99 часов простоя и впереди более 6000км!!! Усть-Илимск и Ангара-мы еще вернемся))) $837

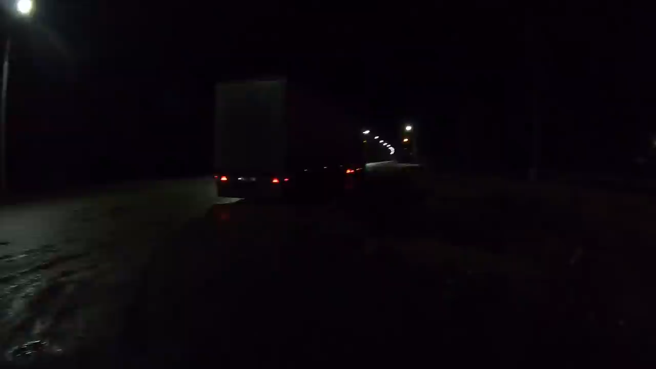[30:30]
как не ехал, аккуратно все равно передним колесом, что-то как дал в одну яму.